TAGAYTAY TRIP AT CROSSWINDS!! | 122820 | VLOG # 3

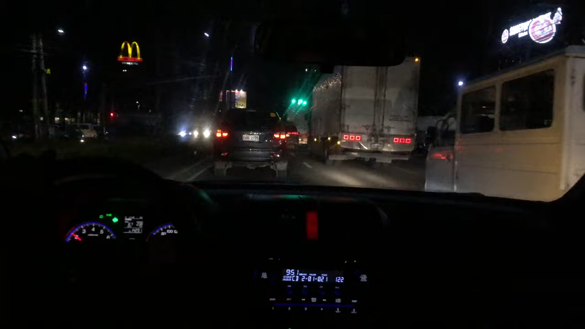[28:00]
Habon po. Parang baliw ka ka mo. Yan na. Nakikipag-habon na kami sa traffic lights! Go!
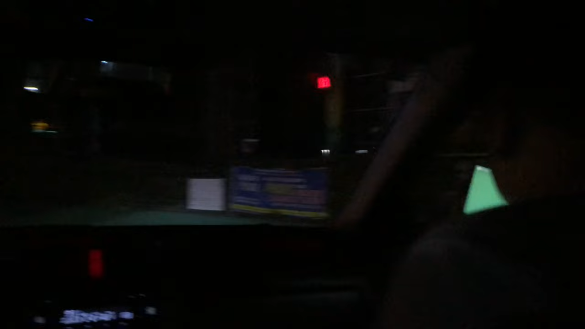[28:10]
Yung driver namin, Road Rage. Hindi naman. Miss Road. Ayun, 7-Eleven, no.
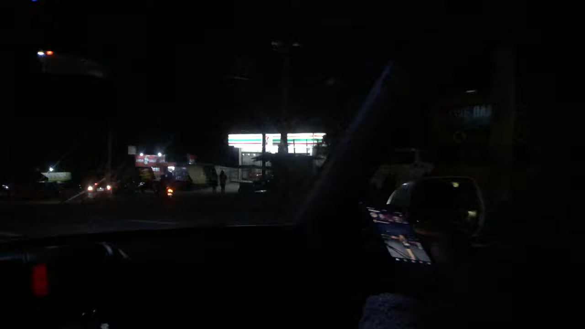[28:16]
Ay, yung hindi, ano, parang nawala na yung McDo dito. Ayun, Mars. Wala na, pinapanggal ko na.